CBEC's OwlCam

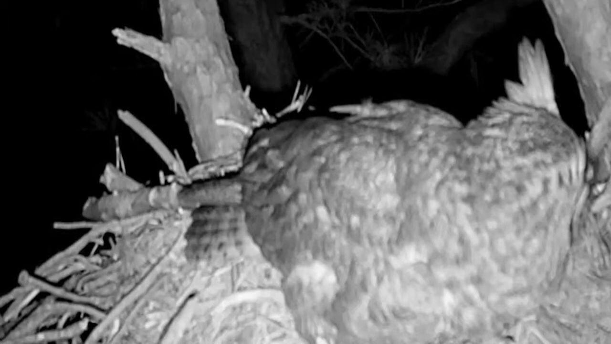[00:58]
o'clock in the morning you got a bright full area of seeing everything that's happening.
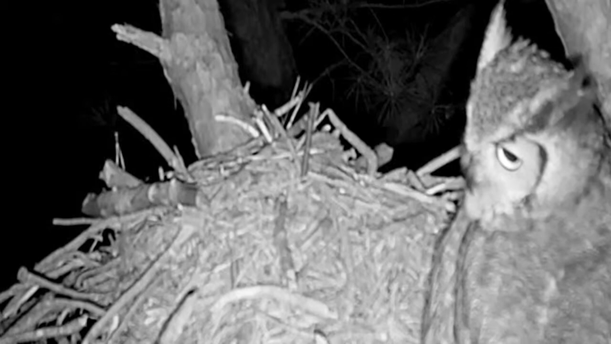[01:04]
The male delivering food to the female, the female incubating, the female rolling the eggs, all of that good stuff.